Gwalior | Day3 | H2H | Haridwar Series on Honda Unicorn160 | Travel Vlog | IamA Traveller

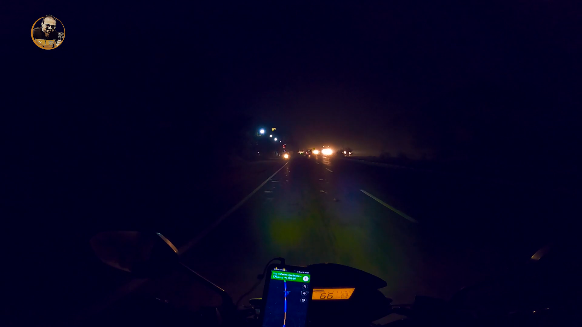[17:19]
సో మీరు టైం ఎంత అయిందని ఉంటున్నారు, ఇక్కడ టైం ఎంత తెలుసా, 6:00.
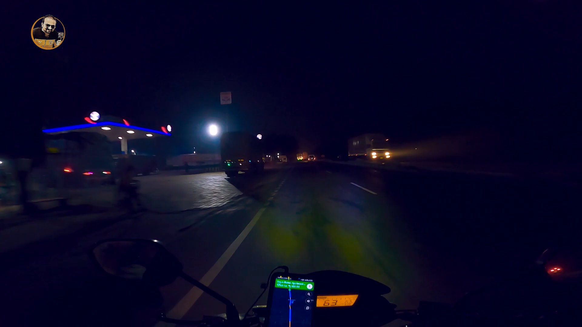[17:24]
6:00కే ఇంత చీకటి పడిపోయి ఇలా ఉంది మరి. ఒక 20 కిలోమీటర్స్ ఒక 30 మినిట్స్ పడుతుంది మనకి ఆగ్రా వెళ్ళడానికి.
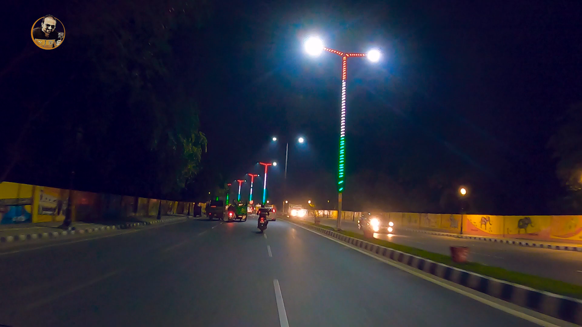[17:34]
అబ్బా ఈ పోల్స్ చూడండిప్పా, బ్లాక్ కలర్లు ఎట్లా సెట్ చేశారు.
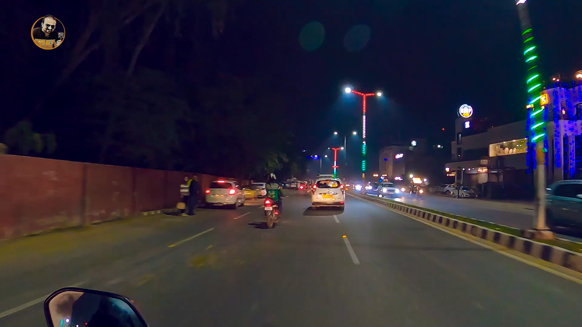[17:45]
సో ఈ లెఫ్ట్లో మనకి తాజ్మహల్ ఉంటుంది, అంటే ఇక్కడ అంటే ఇక్కడ కాదు ఈ సైడ్ వెళ్ళాలి మనం. మనం తాజ్మహల్కి రేపు పొద్దున్న వెళ్దాం.